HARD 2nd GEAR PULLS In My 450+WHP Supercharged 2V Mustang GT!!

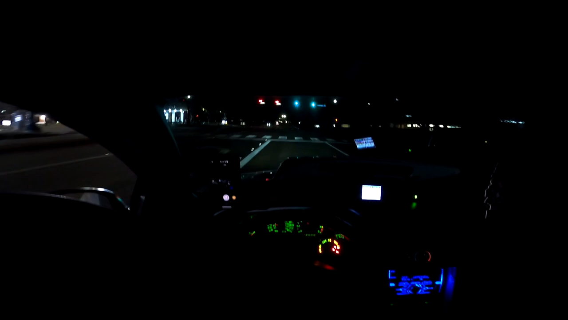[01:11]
It's gonna be a dark POV vid. I do apologize. Maybe I can throw on a light.